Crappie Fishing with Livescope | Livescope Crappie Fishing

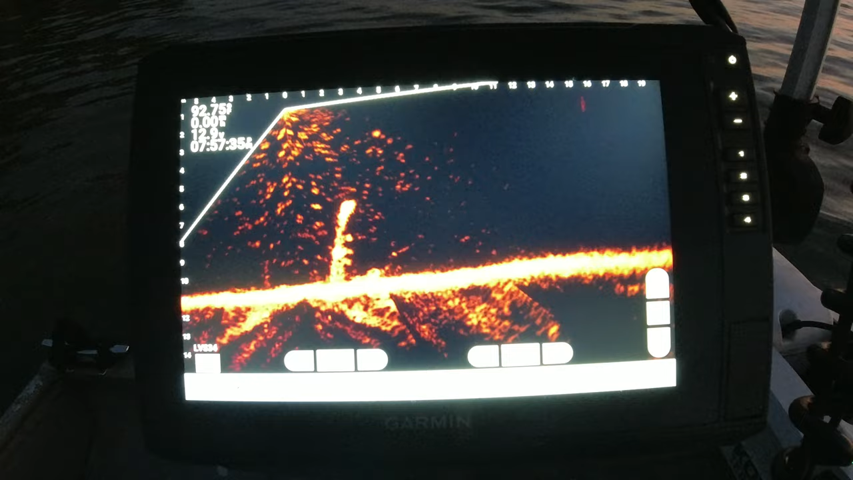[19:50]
I'm on his tail but I'm trying to draw it to me haven't got a reaction yet he is really close to that little stump he reacted to it tell you what sometimes you have to twist and turn to get that jig and that cone it makes it kind of difficult we're gonna go to a different one he would eat but
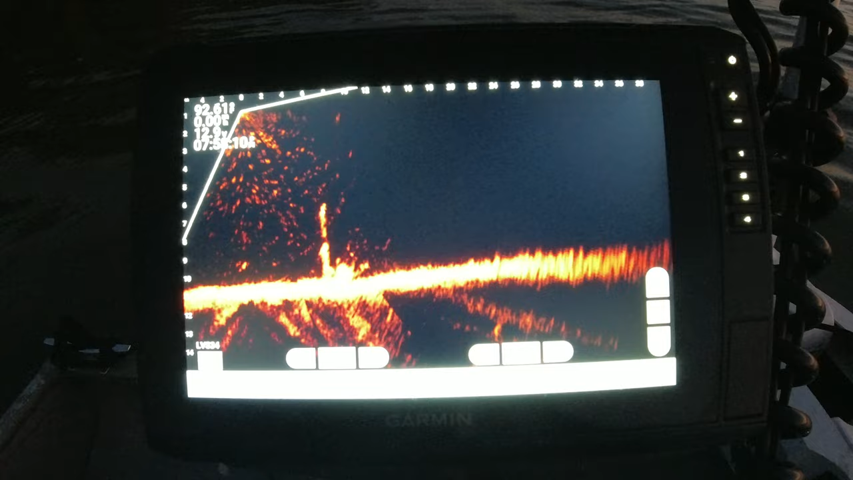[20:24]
he's in a in a spot in an area in a little little stick up so tight to that stick up that it makes it hard to present your bait to him especially with me all over the place in these waves
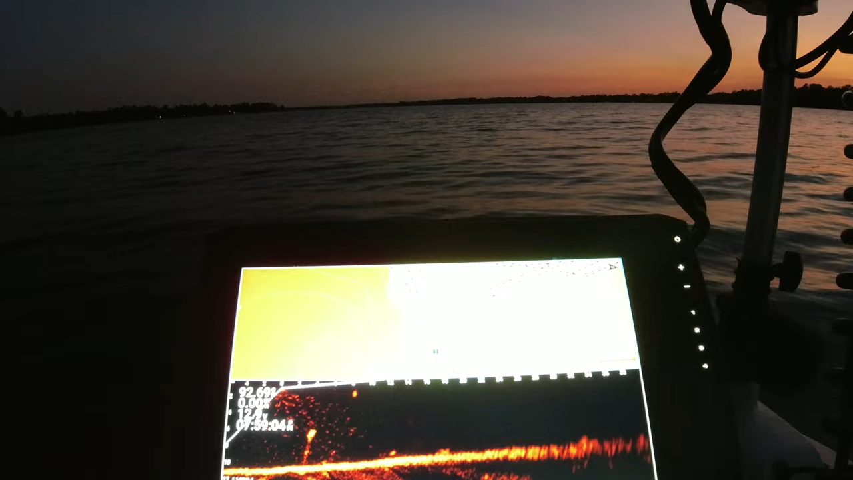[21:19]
me lower my backlight a little bit getting a little dark I don't wanna blind y'all
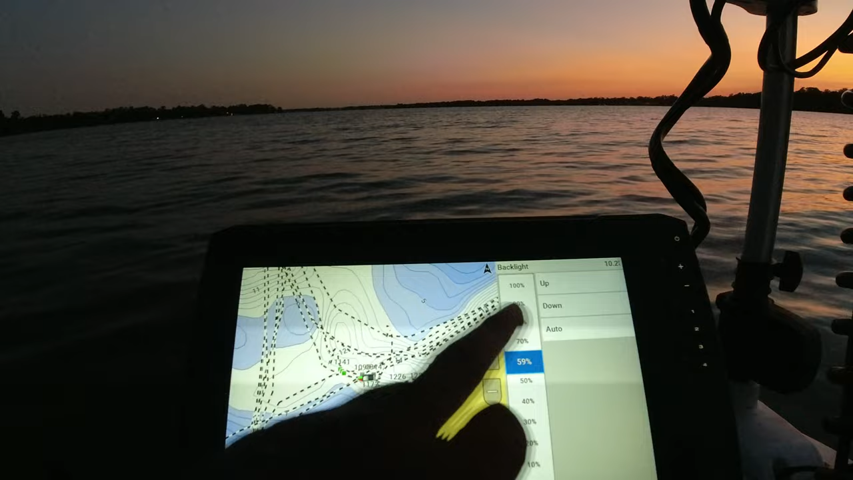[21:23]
let's see if we can find another one
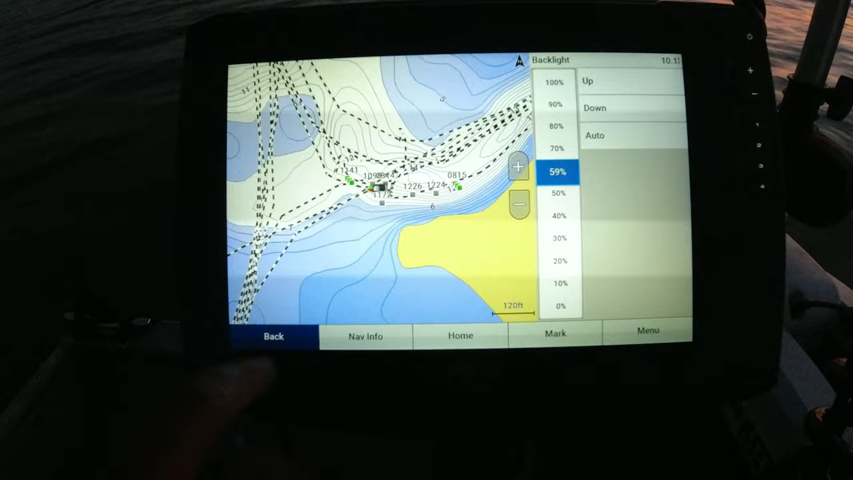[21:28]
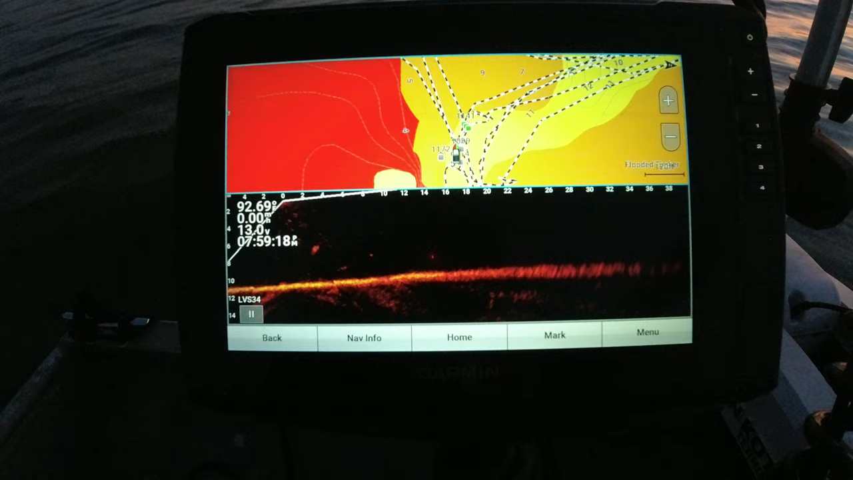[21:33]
this is gonna be a stump that comes really high in the water column
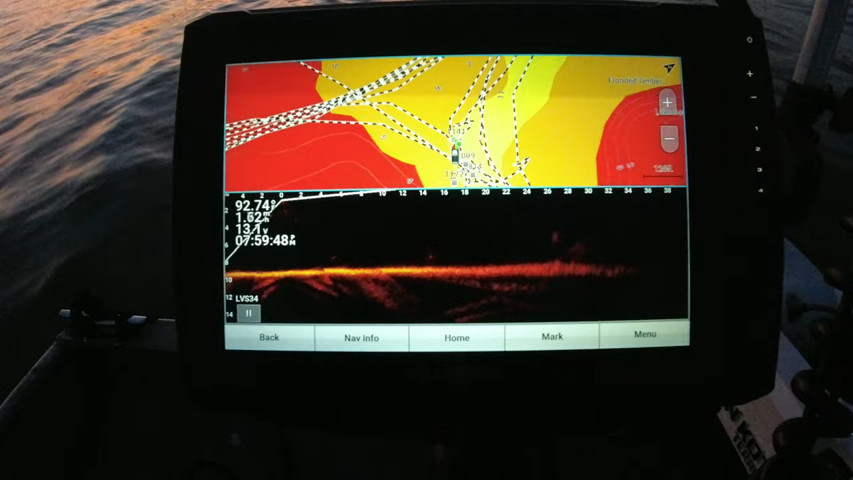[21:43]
I think yeah yeah this one's gonna be pretty shallow
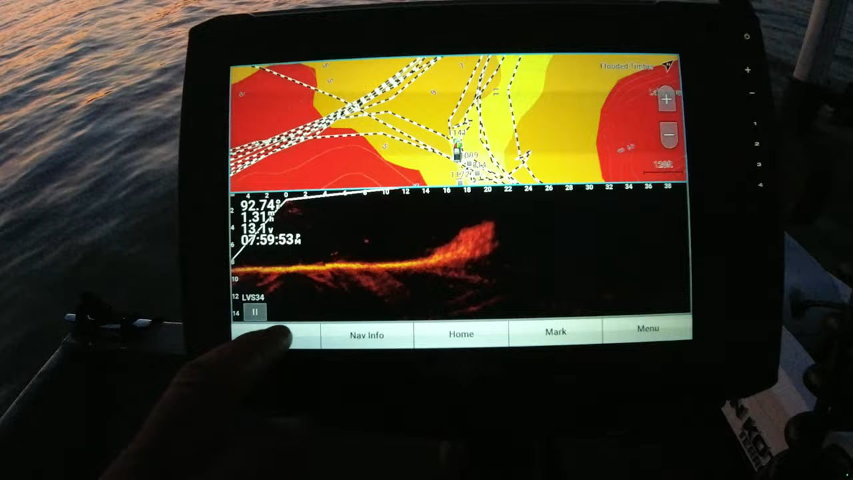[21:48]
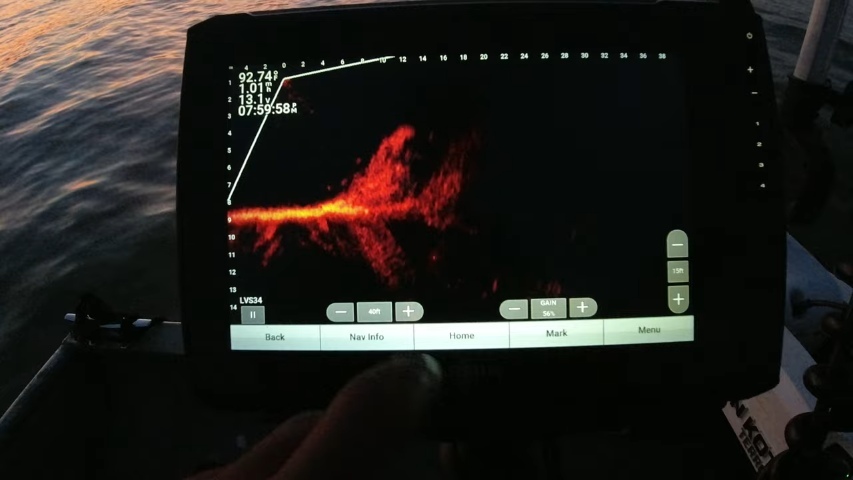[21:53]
back to my live scope
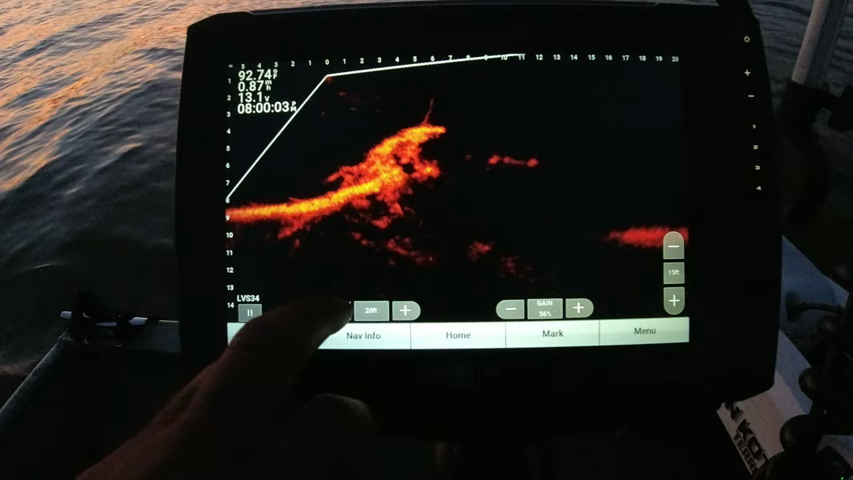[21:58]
they've been tended to hanging over a little deeper water we're gonna inspect it see what it shows we're gonna see what it shows I'm not seeing much may not be on that that's kind of these are shallow piles right here
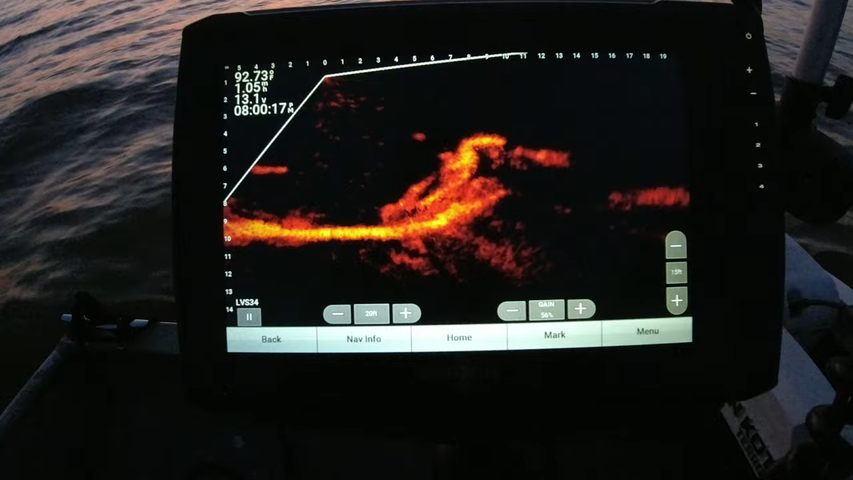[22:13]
they usually always hold fish but lately they've been hanging in a little deeper water and eight or nine foot of water and this structure here comes up to about four foot the surface as lake get down about another foot or so tell you what you better be careful coming out here with some of these stumps and that that stump is right where a lot of people
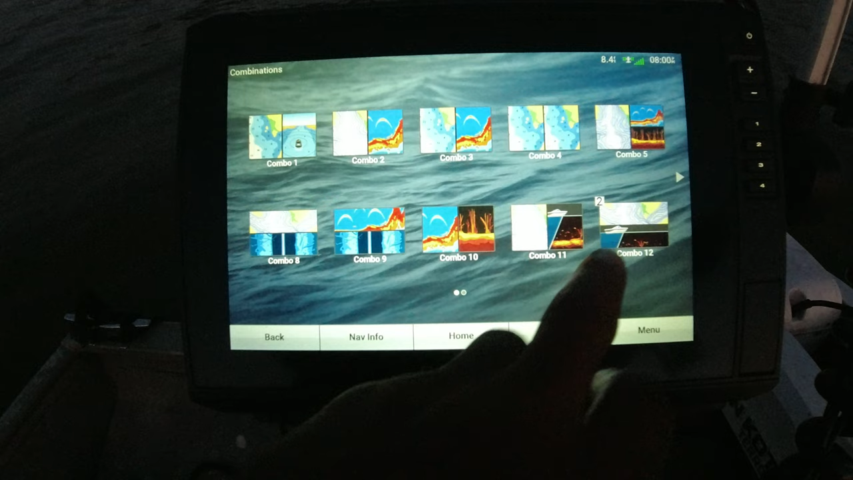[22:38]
where a lot of people come through here travel through here
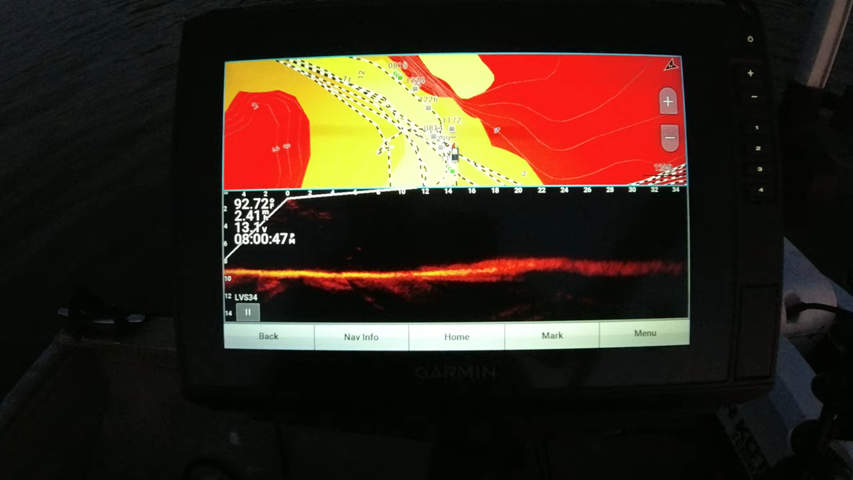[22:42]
you know Lake Houston can be a dangerous lake man I mean it's just you got to be careful out here
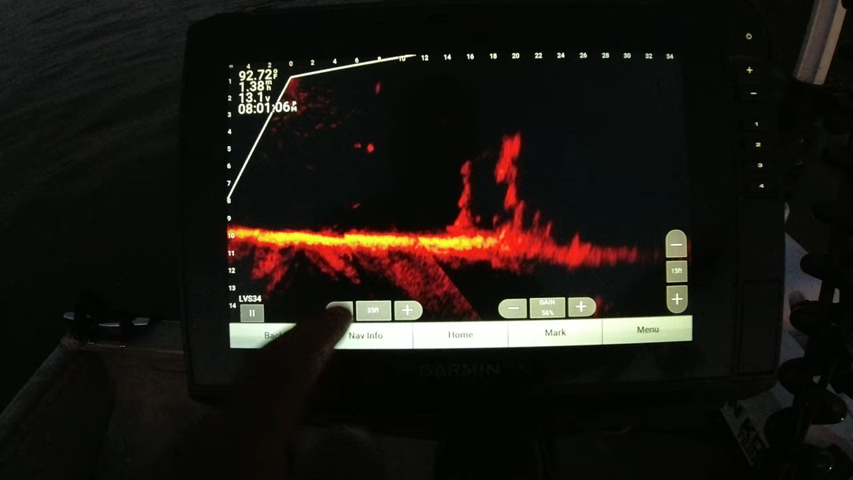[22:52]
check this one out see if it got any fish on it yeah I see some in there but they they stuck in it look like they're stuck in it oh yeah there's a really good fish right there let me get her slowed down let me get her slowed down
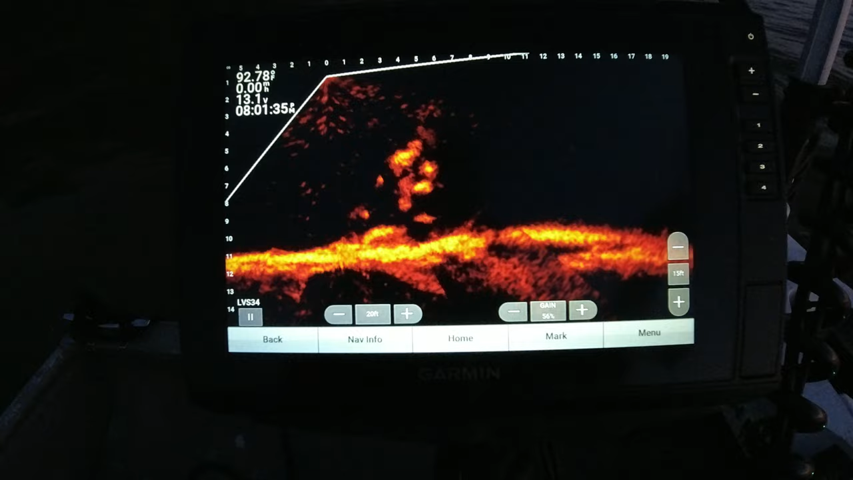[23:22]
he's in it though I don't know if I'm gonna be able to get my jig in there I can barely see him from this angle is that him right there
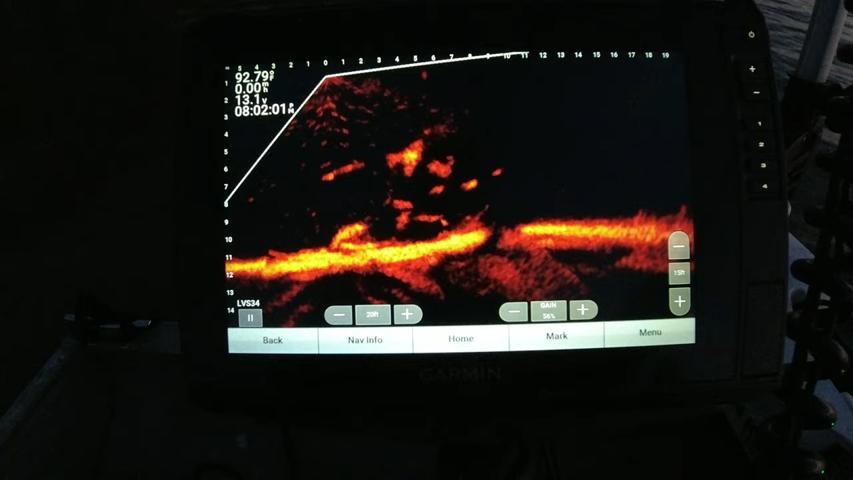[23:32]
can't really tell angles mean everything with this live scope I promise you
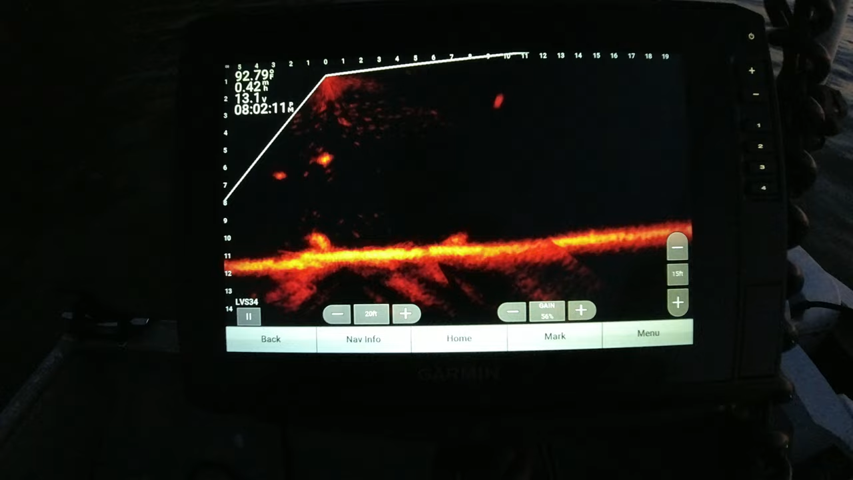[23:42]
it means absolutely everything those fish get get hit behind a limb or stump or